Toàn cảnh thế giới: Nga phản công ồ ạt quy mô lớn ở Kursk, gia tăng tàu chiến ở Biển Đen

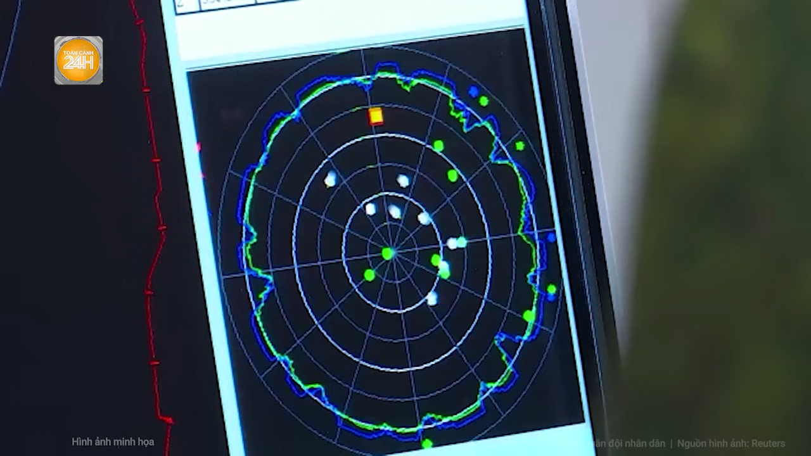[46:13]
Phần mềm sử dụng trí tuệ nhân tạo cho phép Stupor hoạt động mà không cần sự trợ giúp của nhà cung cấp hệ thống